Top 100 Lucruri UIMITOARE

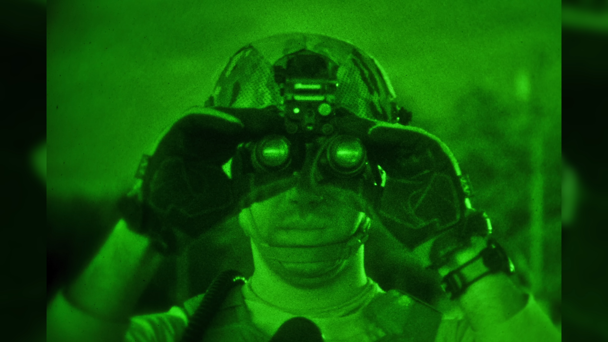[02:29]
creierul tău lucrează mai bine Din acest motiv eu în acest moment dau din picioare Ochilarei cu care vezi noaptea sunt verzi pentru că oamenii observă
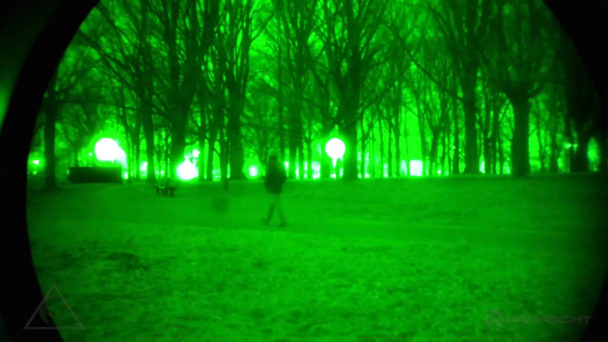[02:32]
mai multe nuanțe de verde decât de oricare altă culoare